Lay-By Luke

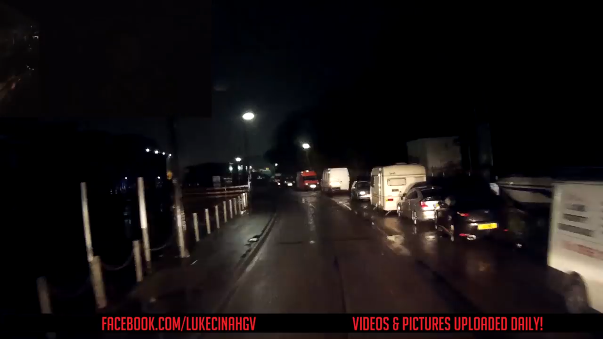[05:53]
right you join me going down the very bumpy road of hazel road um one hour 40 minutes after we left the yard oh massive puddle there